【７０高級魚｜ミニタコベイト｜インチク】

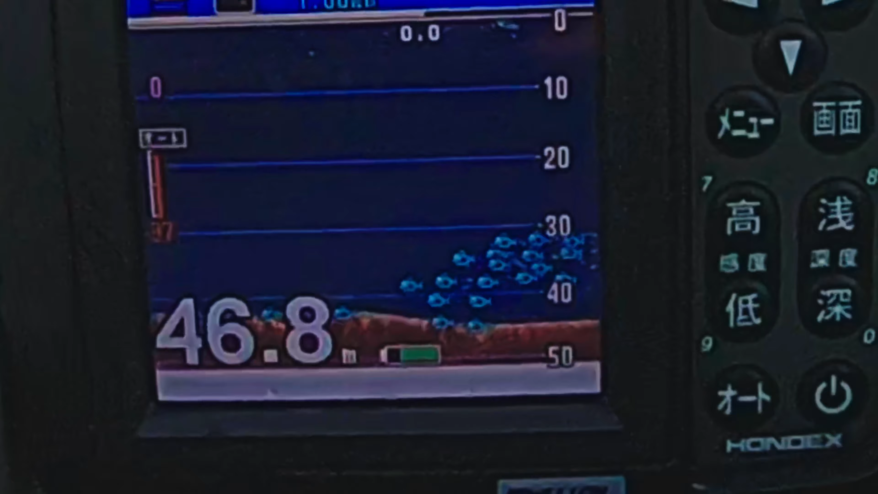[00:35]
On screen: depth 46.8 m
30から40、50ぐらいまでの間にいるね。